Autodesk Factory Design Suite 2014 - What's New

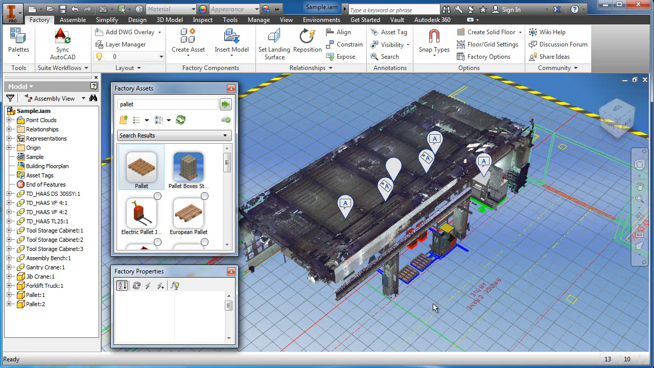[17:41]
And here I can see the overall process that we've done in about 20 minutes or so for completely generating
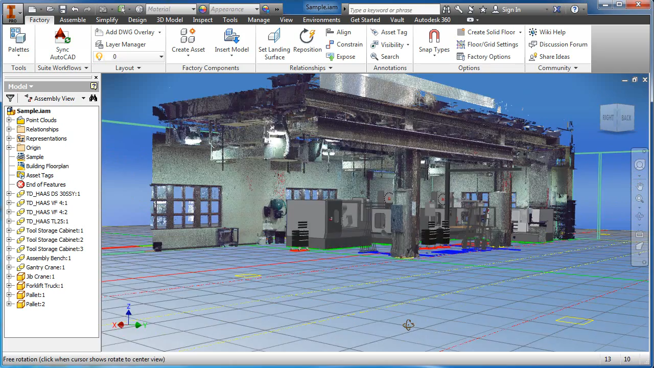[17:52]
a new layout of an existing part of a facility. Now throughout our demonstration today, I've used a number of the new features that are available with the Factory Design Suite 2014. We started off with the amazing new member of the Factory Design Suite Autodesk Recap. And we actually manipulated a point cloud and were able to just use the portion of the point cloud that was applicable for our particular design. We then moved into the application and we revealed that we now have layers inside of the Factory Layout.